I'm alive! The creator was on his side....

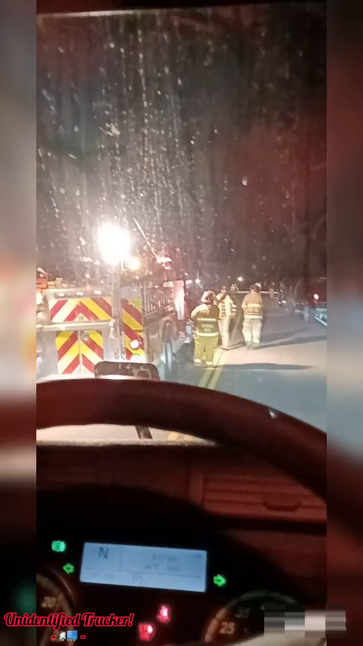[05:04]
that guy right there with the hat in the center he's an emt and he was one of the guys as well as two other guys and myself that helped the guy get out of his vehicle that flipped over we brought him two bottles of water from inside the truck here everybody's okay that uh pickup dually over there